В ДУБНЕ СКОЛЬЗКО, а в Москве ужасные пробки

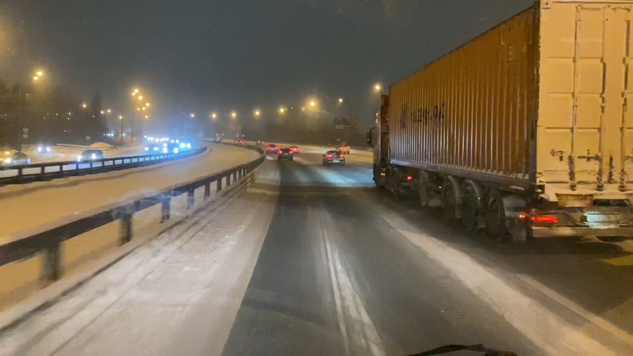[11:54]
Как бы это красиво не звучало, но мне до МКАДа 10 километров, но показывает до дома 1:50.
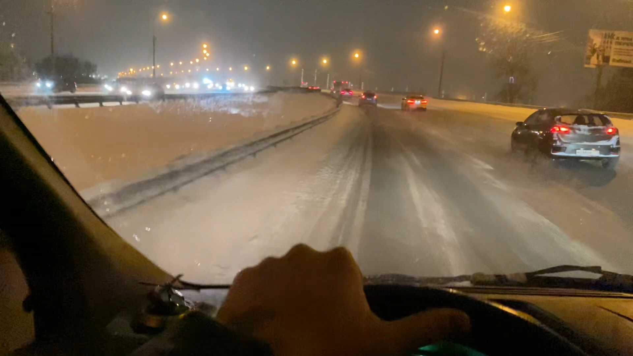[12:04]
Сейчас пока все зеленое, потом поедем через Красногорск, спускаемся вниз, и вот там нас ждет почти все красное. Одинцово, теплый стан, все красное. Сейчас уже начнется оттормаживать уже начнем. Чувствую себя бодрячком, но, блин, вот это вот стояние в пробках угнетает, конечно.
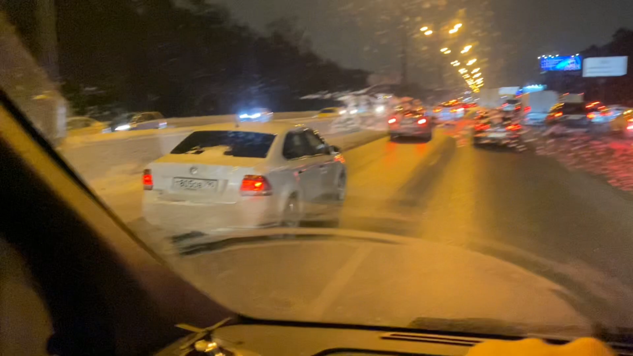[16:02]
Это у нас в сторону коммунарки. Теплый стан, коммунарка, Бутово. Вот этот отрезок МКАДа стоит на юге. Вот это еще показано желтое все.